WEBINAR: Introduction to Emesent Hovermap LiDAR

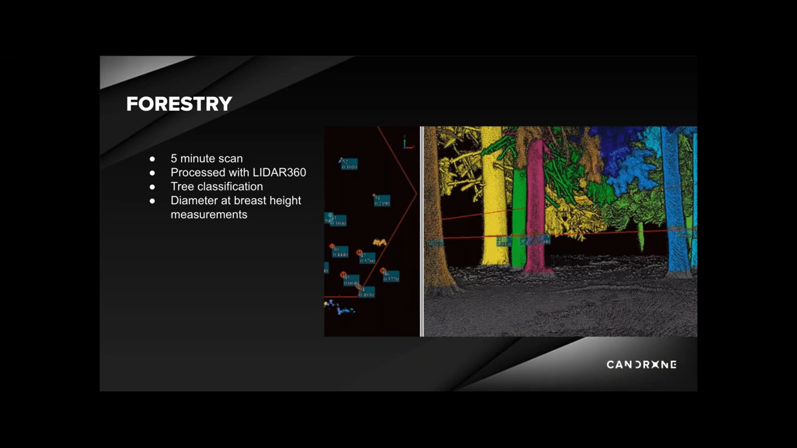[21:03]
we brought the data into a program called LIDAR 360 to do an individual tree segmentation and then quantify diameter at breast height and get those measurements. So this output can be used by forestry professionals to monitor tree growth and assess the tree volume for timber harvest management.
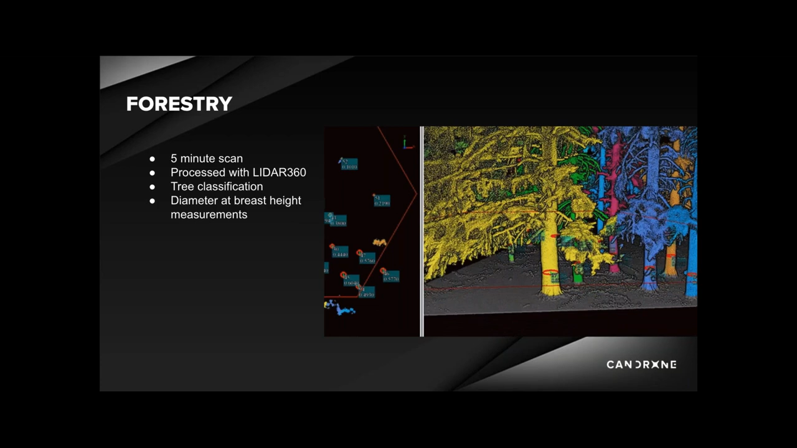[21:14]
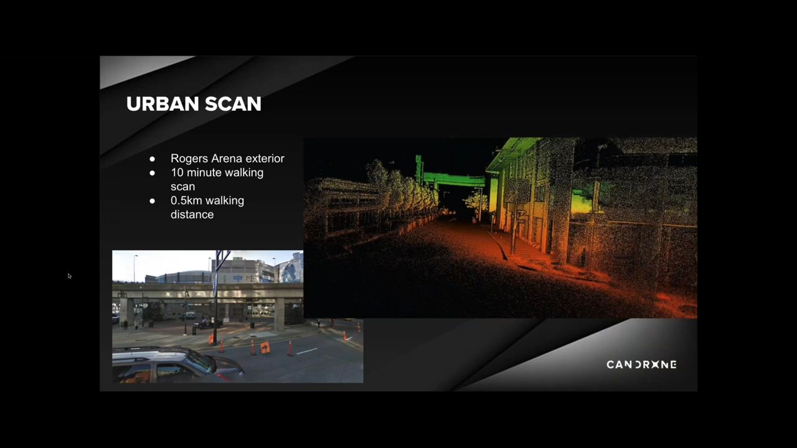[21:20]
Here is an exterior scan we did for an arena, which took about 10 minutes and the output was really clean, low noise point cloud.
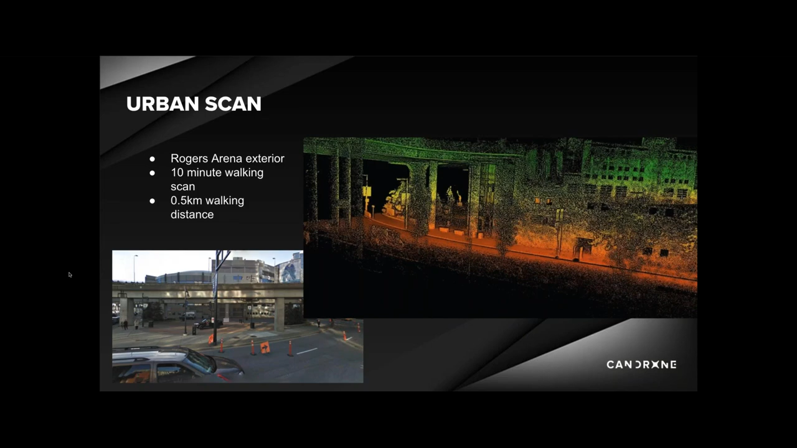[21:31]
So another good example of how quickly you can process the data and get a clean output.
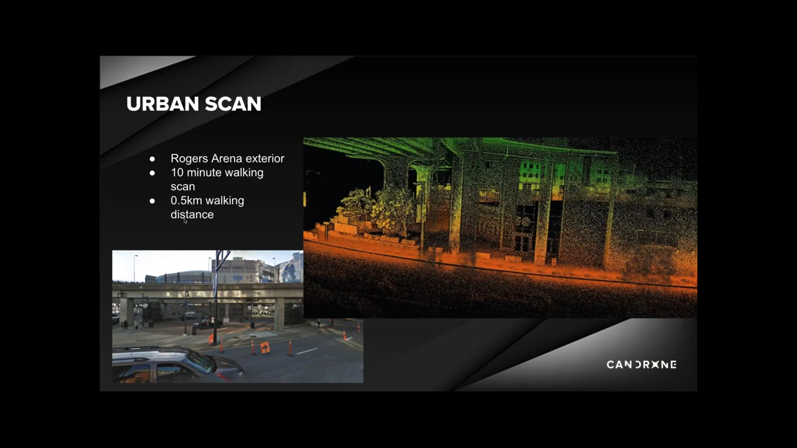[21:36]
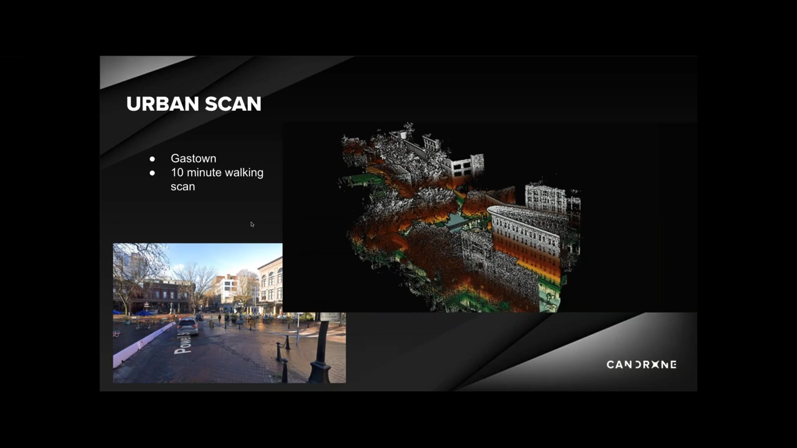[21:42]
Here is another urban scan we did that took 10 minutes. So not only is this a pretty picture, but you can take accurate measurements of buildings and infrastructure in the point cloud.
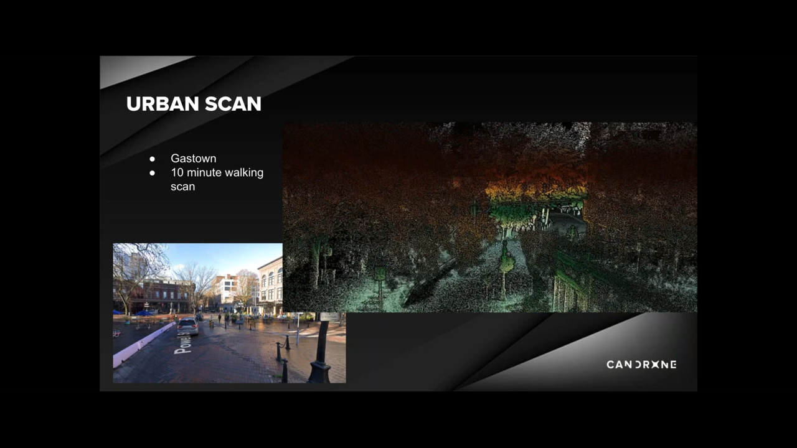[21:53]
And exemplified in the scan, you can see the straight and crisp lines that the hover map produces that is really next to none with other Velodyne sensors we've seen,
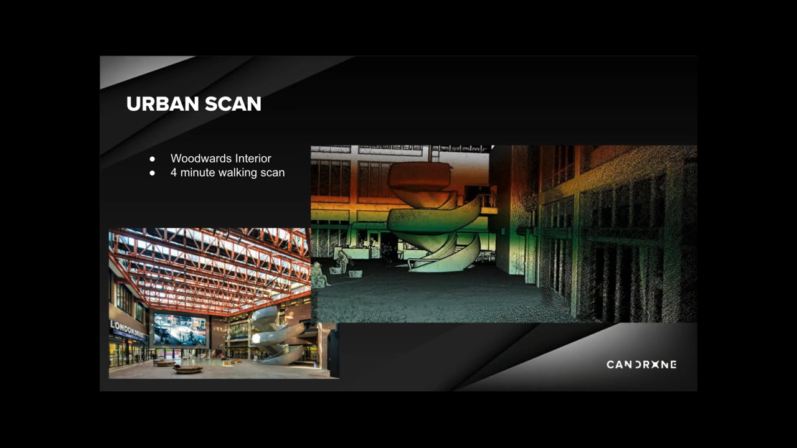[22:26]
So this one is an interior scan or we started the data collection on the outside of
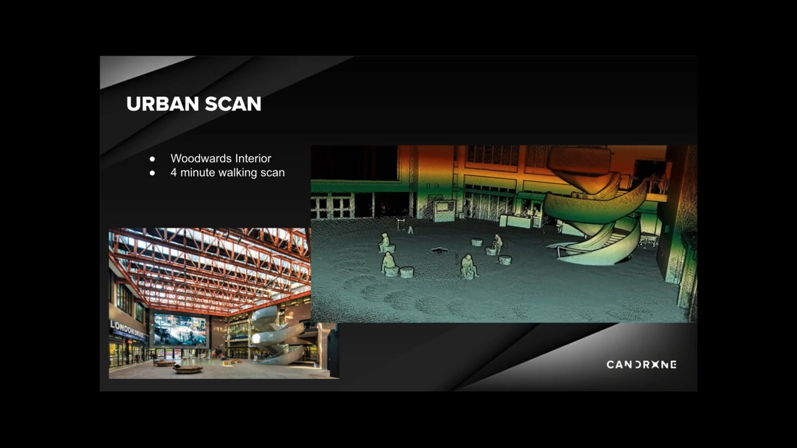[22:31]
the building and then we moved into the interior and the hover map scan like
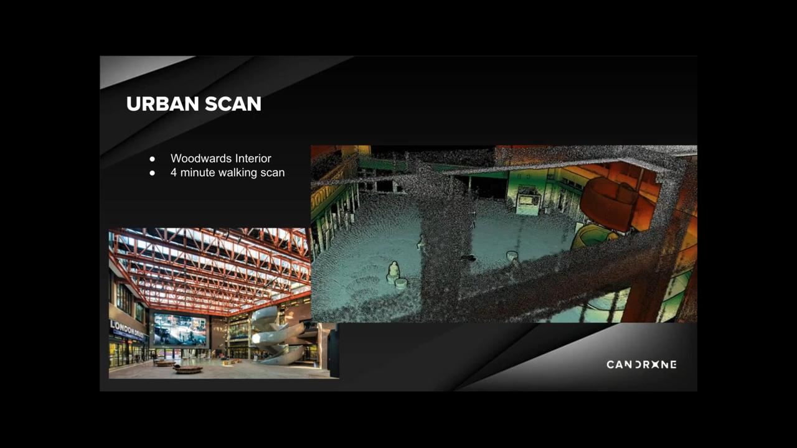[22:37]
this could be used for a virtual presentation for stakeholders to showcase the project's progress.